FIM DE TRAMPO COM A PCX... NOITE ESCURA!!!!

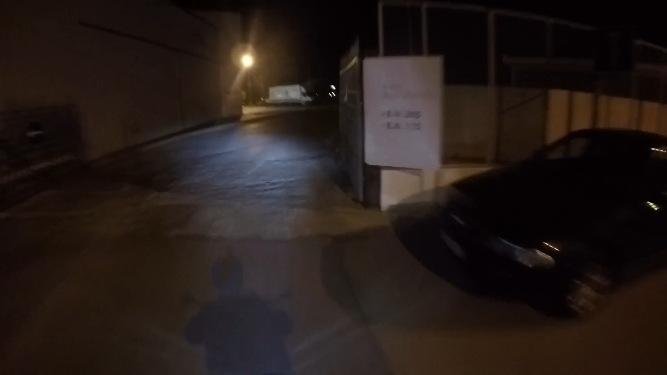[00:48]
Vou mostrar para vocês aqui que a cidade já está começando a se enfeitar com as luzes de Natal, né?
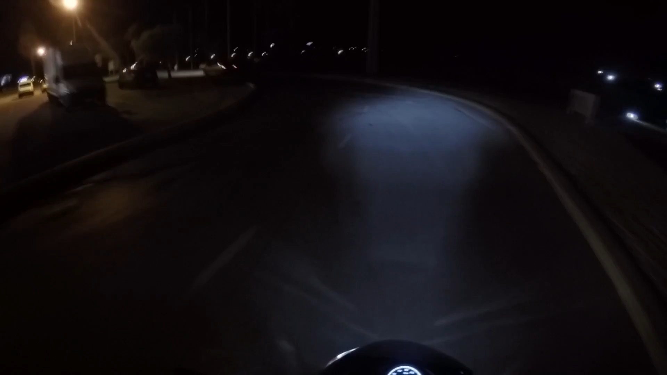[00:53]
Pedacinho aqui é mesmo escuro, né? Fechar a viseira aqui para ficar mais quentinho aqui do lado das cabeças, né? O farolzinho da PCX aí, pessoal. Farolzinho de LED. Na rodovia, pessoal, quando eu vim lá de Lisboa com ela, eu peguei noite também, né?
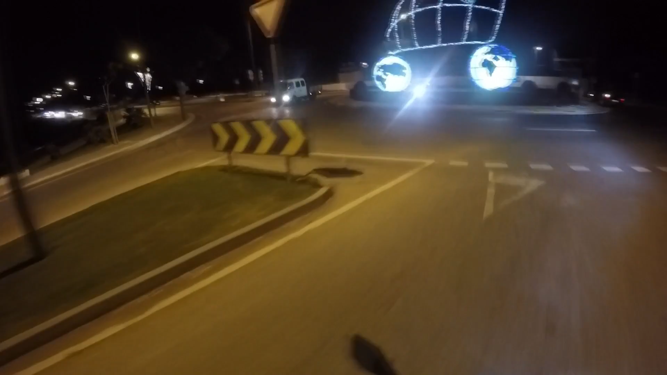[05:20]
Pobrão, pobrão. Olha lá, tio, não me acerta não, hein? Não me acerta não. Olha as luzes de Natal de Albufeira, mano.
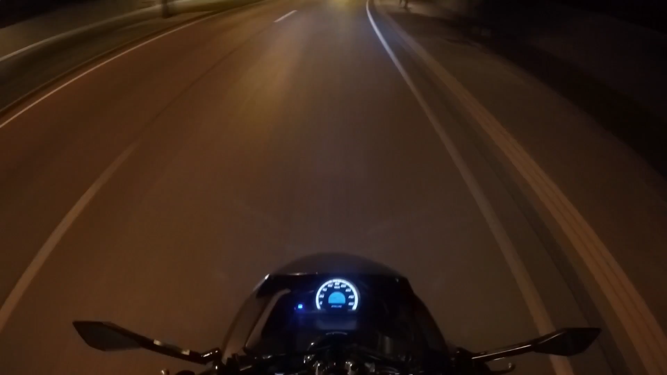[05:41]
Continua tudo igual, não mudou nada. Meu Deus do céu, cara. Olha, vou filmar pra vocês. Acho que eu vou conseguir pegar um pouquinho lá na minha cidade, lá no Brasil, quando eu estiver lá, se Deus quiser, cara. Vou filmar pra vocês lá as luzes de Natal lá, pelo menos uma vez. Apesar que já vai ter passado o Natal, né? Mas como as luzes só se apagam a partir do dia 6, acho eu, que aqui também é assim, né?
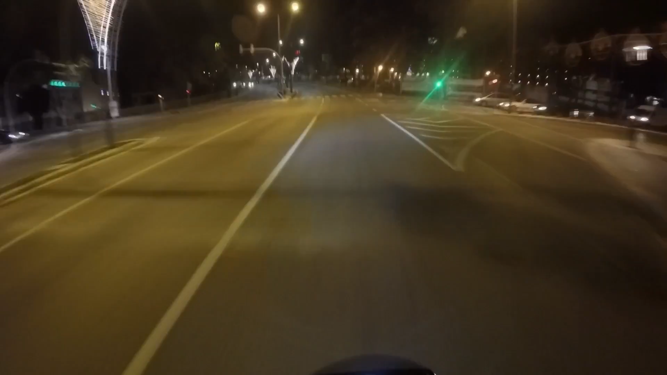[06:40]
Ui, peguei o sinal vermelho. Acho que eu furei o sinal vermelho, hein? Ô, Deus. Acho que eu furei o sinal. Ai, rapaz, ai. Tomara que ninguém tenha visto. Tomara que ninguém tenha visto. Fogo. Me fez uma confusão ali agora, rapaz.
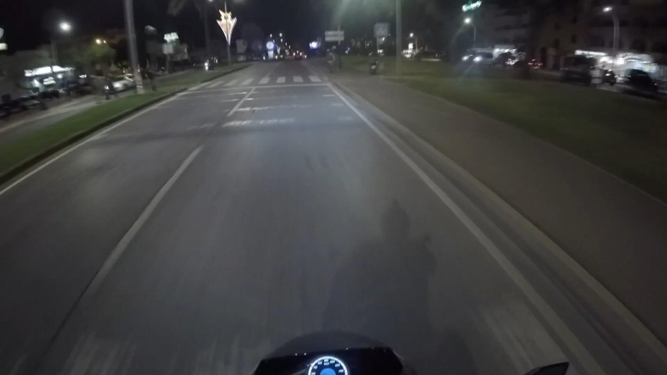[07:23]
Tava prestando atenção nas luzes de Natal e agora aqui na faixa. Eu tenho que ter muito cuidado com faixas, pessoal.
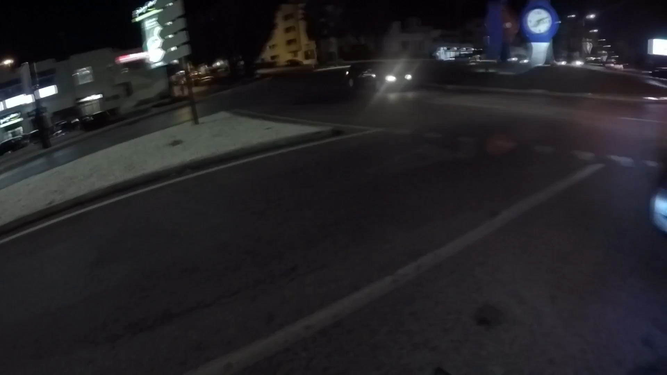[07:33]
Eu tenho um azar com faixas. Faixa de pedestre à noite pra mim é fodido, viu? É mesmo fodido, pá. De motoca é uma coisa, de carro é pior ainda, mano. Foda-se.
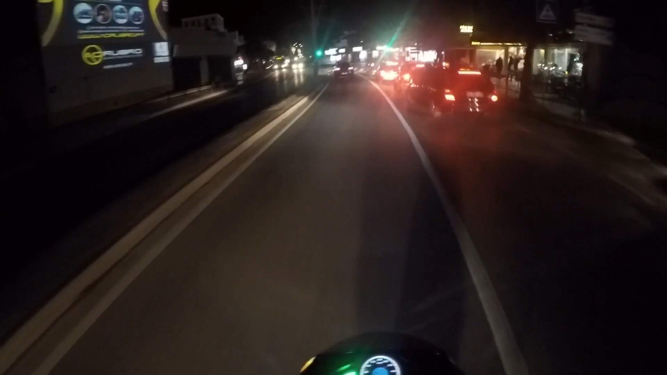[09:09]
É fodido, viu, meu? Enxergar. Vai, amigo, vai. Ande. Eu esqueci que eu tenho aqui no banco. Vamos ali no banco.